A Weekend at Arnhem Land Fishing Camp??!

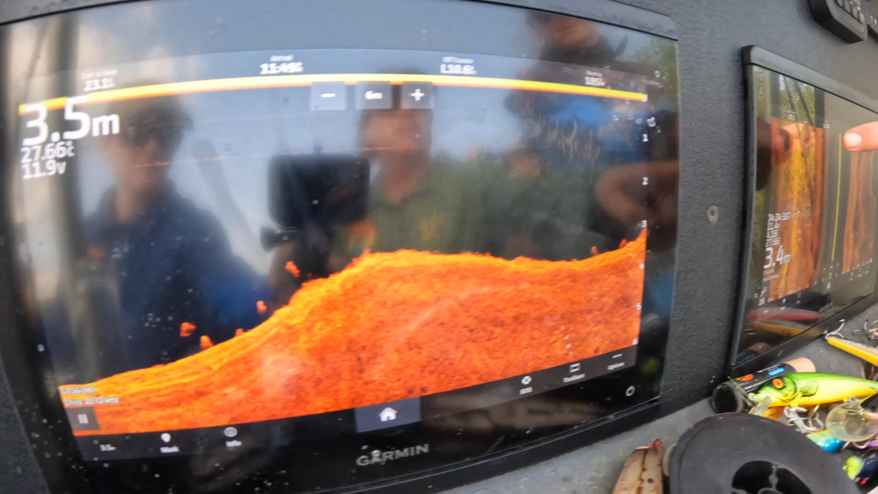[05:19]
On screen: depth 3.5 m
Look at them. They're at Tommy's side. Oh, they're hitting.
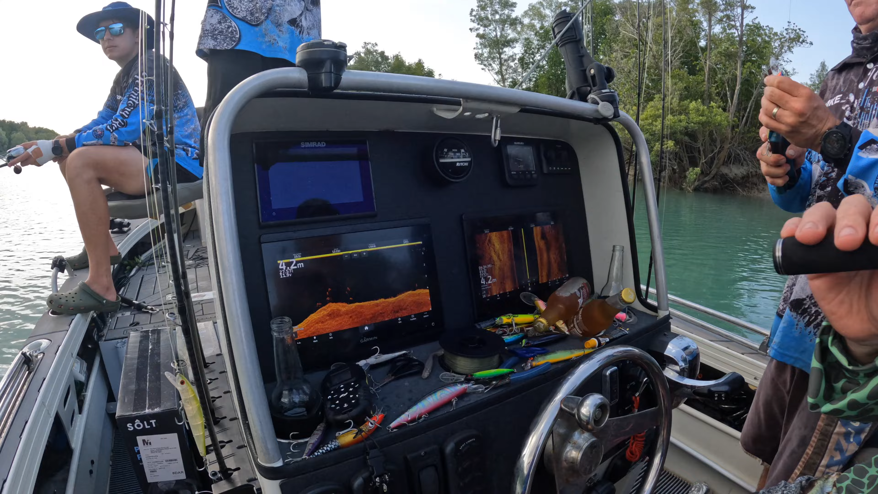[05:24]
They're sitting so high. They're. Oh, they've got to eat. They're up to 2 meters.